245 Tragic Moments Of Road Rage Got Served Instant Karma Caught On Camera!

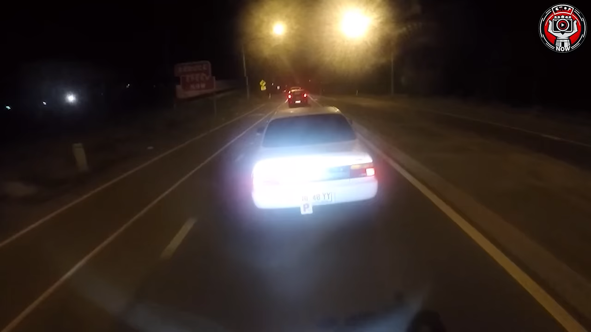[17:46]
A driver recklessly cuts in front of another vehicle, leading to a conflict.
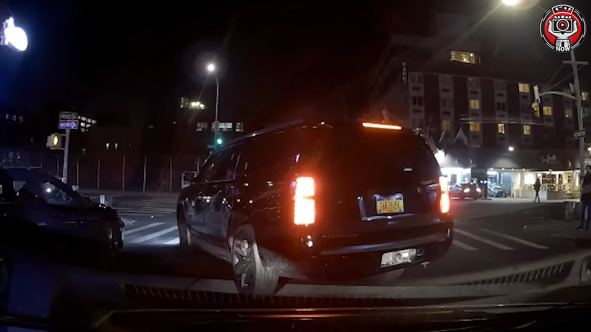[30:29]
Why are you blocking the road? You're blocking two lanes!
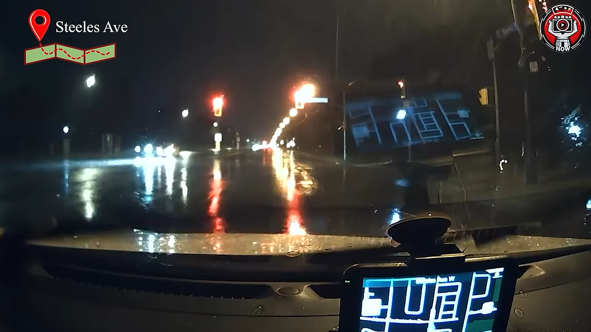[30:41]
That was red and he tried to pass it.